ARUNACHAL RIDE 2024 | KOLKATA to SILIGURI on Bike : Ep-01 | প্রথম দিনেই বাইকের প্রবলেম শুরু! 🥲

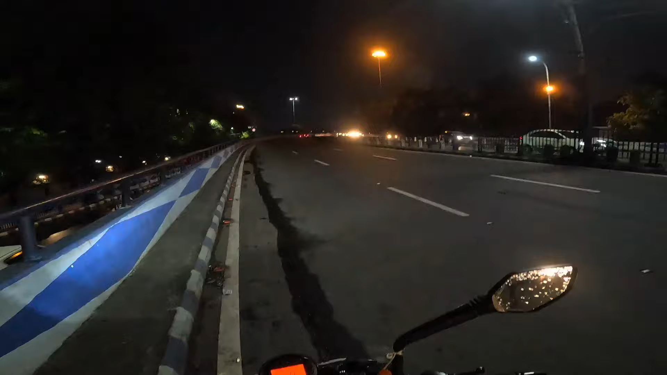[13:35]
6:36 সেকেন্ড হুইগলি ব্রিজে উঠতে চলেছি, PTS ক্রস করে এলাম, অনেকটাই কিন্তু লেট হয়ে গেছি, মানে কিচ্ছু করার ছিল না।
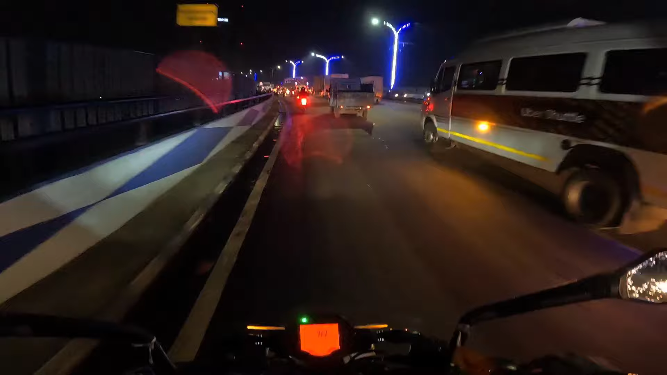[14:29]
মানে বৈদ্যবাটিতে, বৈদ্যবাটি সিগন্যালটা জাস্ট ক্রস করে, যেখানে আমরা প্রত্যেকবার মিট করে থাকি।
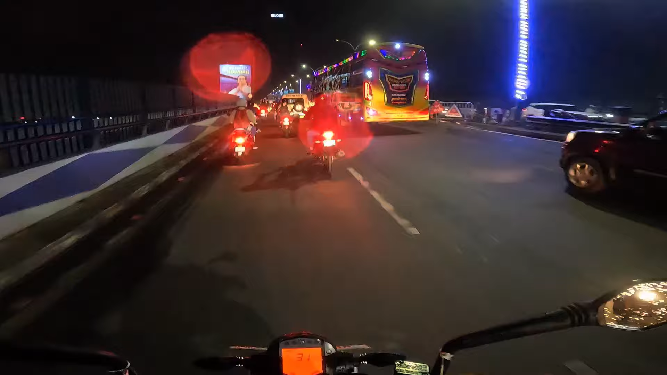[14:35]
আমি আর রুদ্রেশ যাই, রুদ্রেশ আর আমি গিয়ে একসাথে সারস্বতের সাথে মিট করি, তো ওখানে গিয়েই কিন্তু আমরা মিট করছি। 7টা বেজে গেল ফাইনালি, 6:59 আর উঠে গেছে একদম চওড়া হাইওয়েতে, 3x3 6 লেনের হাইওয়ে, NH34 যেটা আমাদের। চলো আমাদের সেই বহু প্রতীক্ষিত রাইট টার্ন টুয়ার্ডস ওল্ড দিল্লি রুট চলে এসেছি।
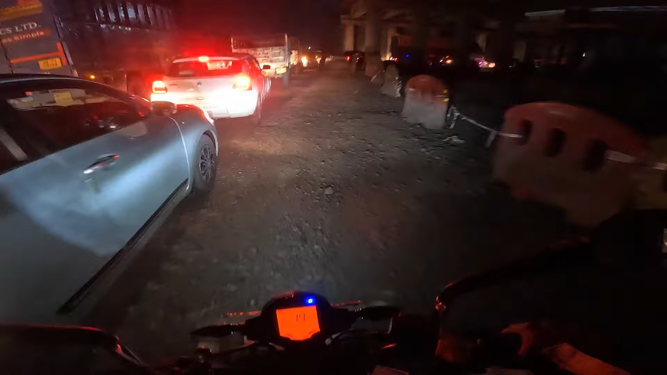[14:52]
যদিও আমাদের এবারের প্ল্যানে কিন্তু ওল্ড দিল্লি রুট ছিল না, বাট স্টিল এই কারণেই এলাম যে সারস্বতকে নিতে হবে, সারস্বতকে রিসিভ করতে হবে বৈদ্যবাটি থেকে।
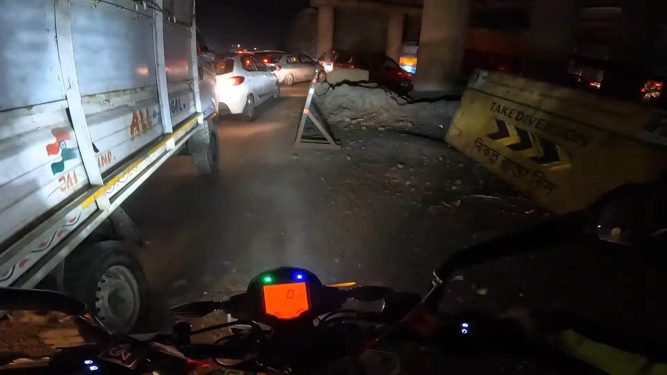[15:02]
আরেকজন যে আছে সেও ওখানেই চলে আসবে বললো।
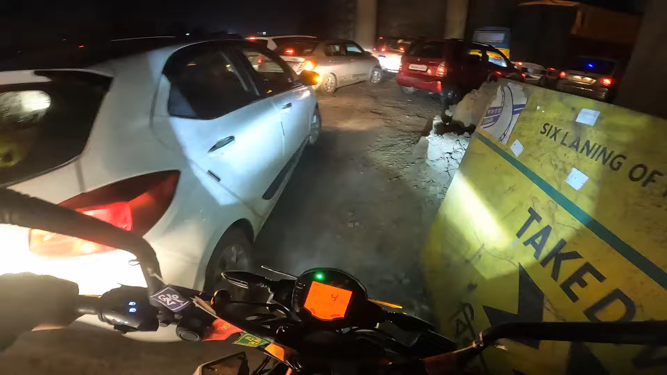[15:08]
লেটস সি, পুরো কনস্ট্রাকশনের কাজ চলছে এই সাইডটা।
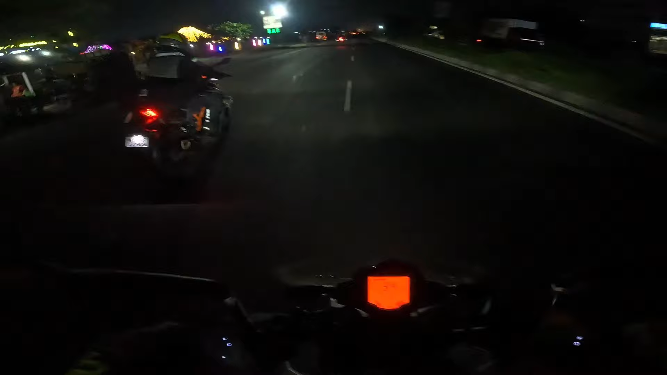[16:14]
আবার সামনে একটা জায়গায় দাঁড়াতে হবে, কারণ আমার প্যান্ট ভেতরে ইনার সক সব ভিজে গেছে, চেঞ্জ করতে হবে ওগুলো। মকড়া 11 কিলোমিটার, সুগন্ধা মোড় 2 কিলোমিটার।
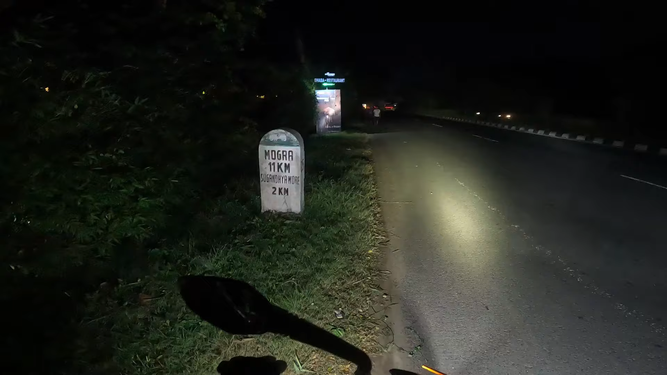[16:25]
এটা হচ্ছে কিচেন সূত্র ধাবা, আমরা কিচেন সূত্র ধাবাতেই ঢুকব।
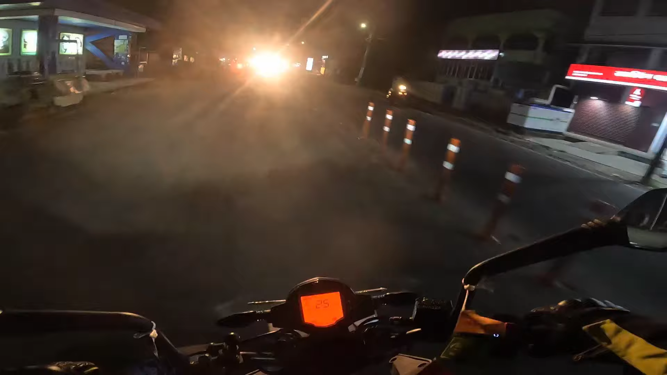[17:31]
লেফট রাইট করতে করতে বেশ অনেকটা, বেশ কয়েকটা আইল্যান্ড পেরিয়ে এলাম। আর একটু আগেই পিছনের দিকে আমরা কল্যাণী এমস পার করে এলাম কিন্তু, আর এইটাই মেবি হাইওয়েতে কানেক্ট করছে এবারে, তাই তো না?
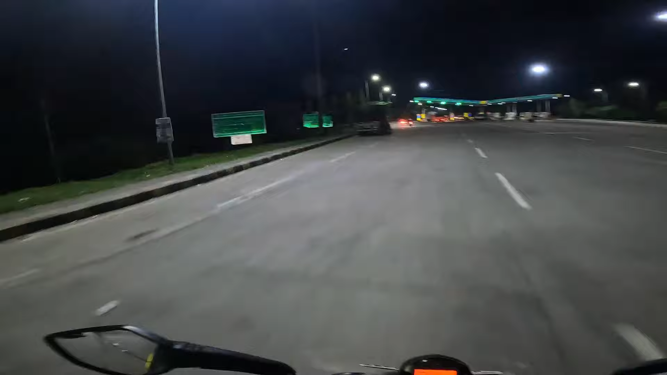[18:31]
আর এইটা হচ্ছে কৃষ্ণনগর। ব্যাস ব্যাস ব্যাস,
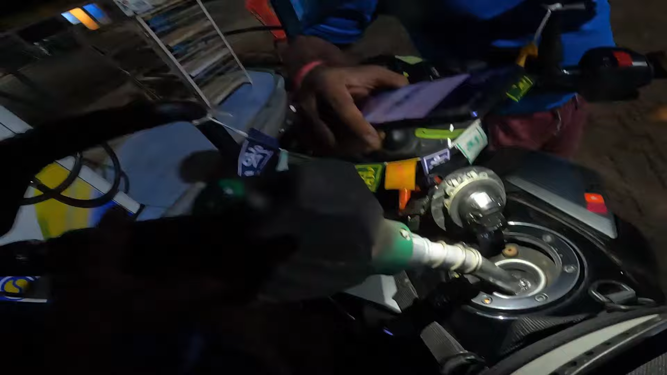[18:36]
8:30 পেট্রোল গেল।
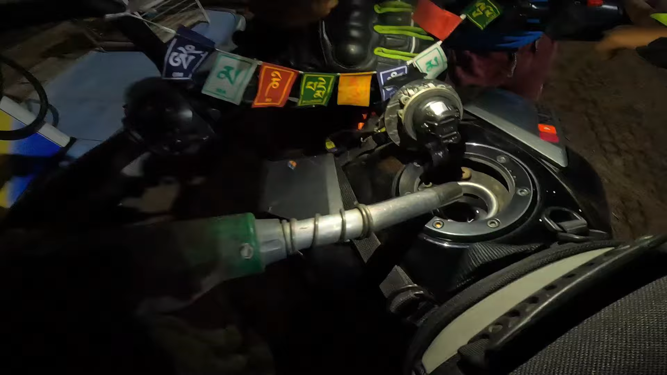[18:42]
12:32, 12:30 বাজে।
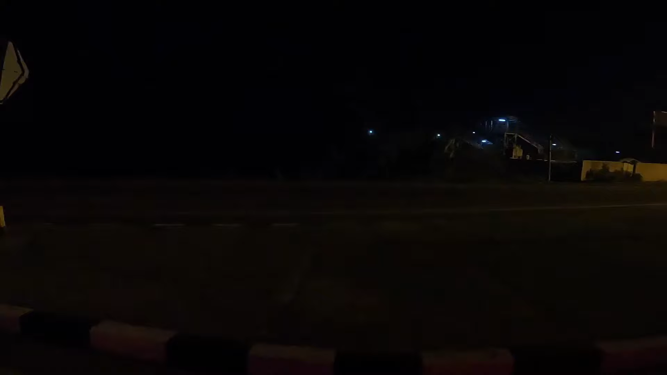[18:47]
এইটা হচ্ছে সেই জাংশন, বহরমপুর টাউন হচ্ছে লেফটে, আর সোজা চলে যাব টুয়ার্ডস।
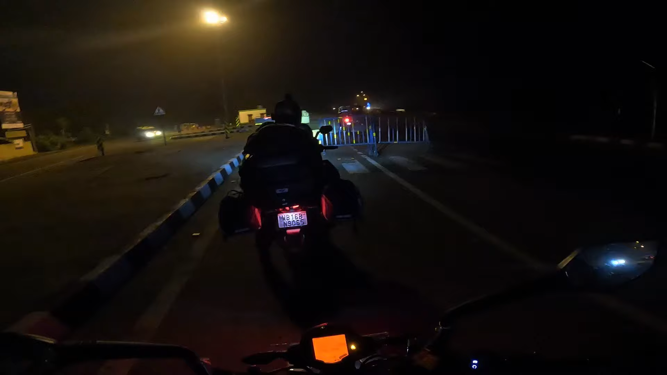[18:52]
তো এই আমরা নিয়ে নিলাম বহরমপুর বাইপাস, এটা আমাদের জার্নির হচ্ছে 4th টোল প্লাজা। দিস ওয়ান ইজ বহরমপুর ফারাক্কা। 17, এটা কি ধাবা? ইউ টু রিনা, ইউ টু রিনা মানে লাভ ইউ টু রিনা নাকি?
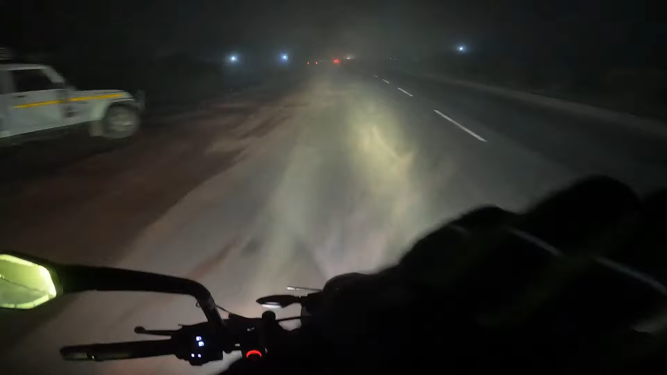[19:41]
ফগ লাইটটা জ্বেলে তাও মনে হয় 2 হাত দূর পর্যন্ত দেখা যাচ্ছে, হু হু করে কুয়াশা ঢুকছে।
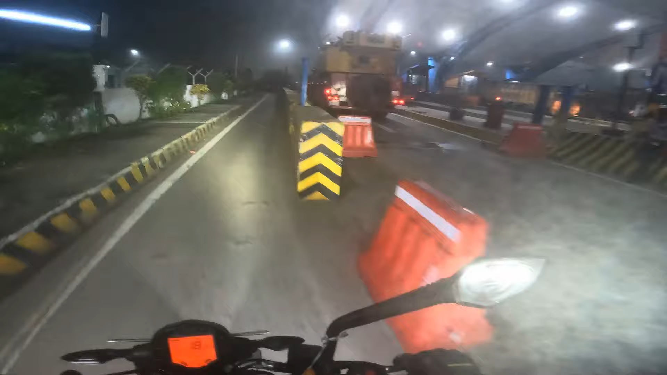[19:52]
এটা হচ্ছে বহরমপুর ফারাক্কা টোল ট্যাক্সের 2nd এন্ডটা। কটা বাজে?